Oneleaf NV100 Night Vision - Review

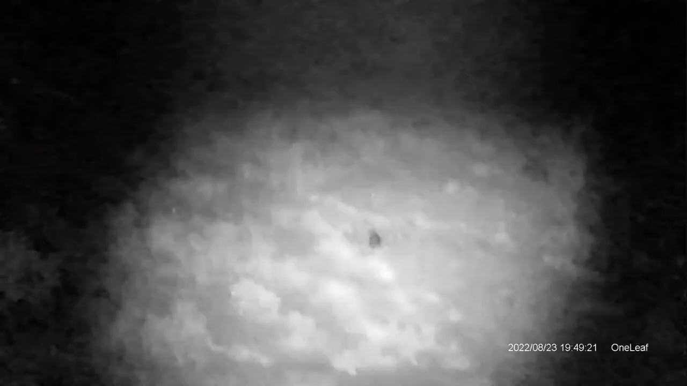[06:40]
the amount of spill or the focus
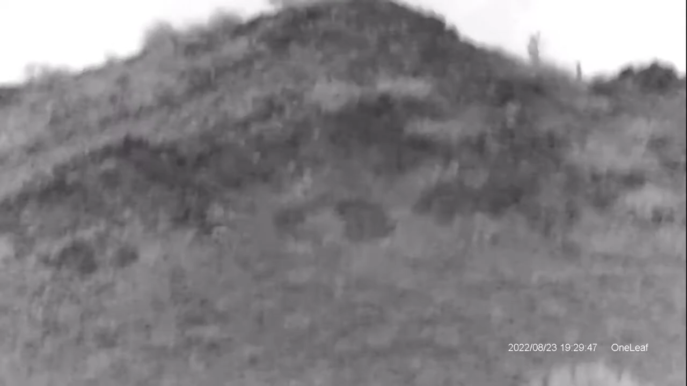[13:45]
settings you can actually see quite a bit
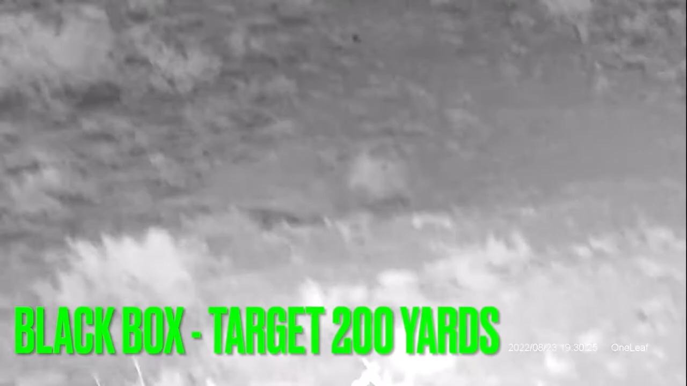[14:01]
six there's six total settings and if you look at that that thing can extend way
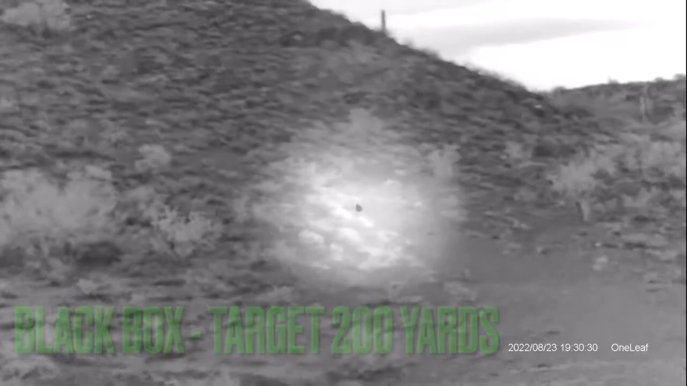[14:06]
out there at this point i then attached the nv100 night vision device to
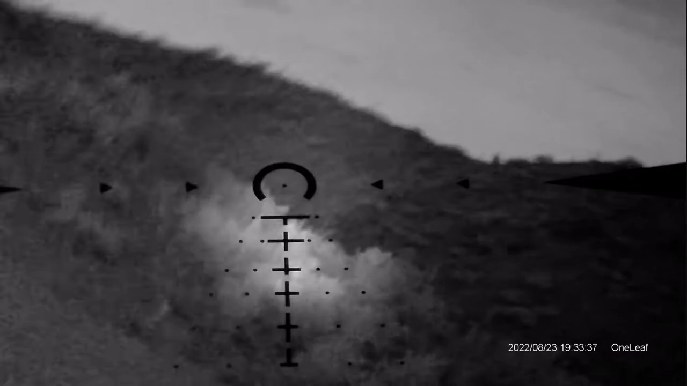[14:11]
my sig msr 1-10 lpvo that was attached to my psa ar-10 i did this for a couple reasons to show that you can actually attach this to your own scope and
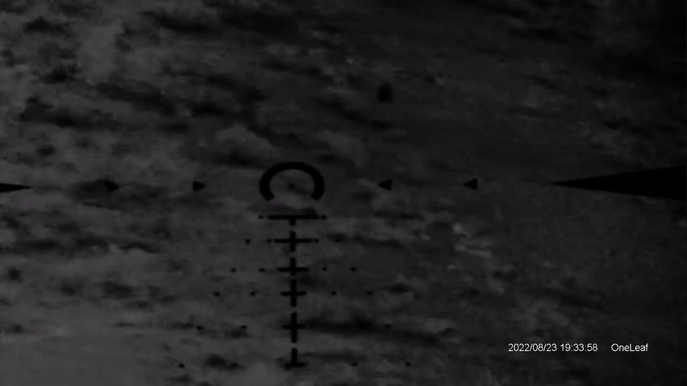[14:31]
it will work pretty well but also i wanted to test and see if this thing was going to hold up to the recoil of a 308 considering that it was turning off during the recoil of a 223 with a muzzle brake which is almost like a 22 so anyway i'll go ahead and show you that footage
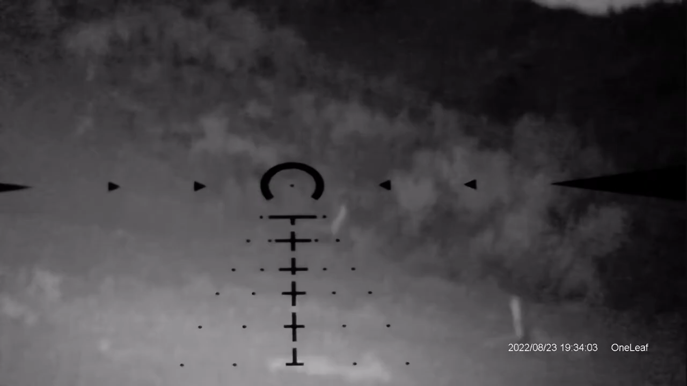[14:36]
so i'll
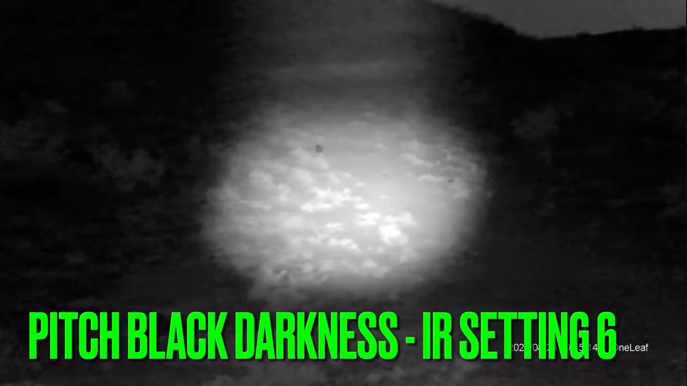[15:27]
outside and this is the time i wanted to test just see how good this camera is so i set this up on a tripod uh kicked the illuminator out as far as i could and sure enough you're able to see me at different distances pretty much out to 175 yards i had a black target out there the only reason i didn't go all the way out to 200 was because it got really steep and i didn't want to fall down and hurt myself while i don't think i'll recommend this uh for attached to your scope shooting um this is a great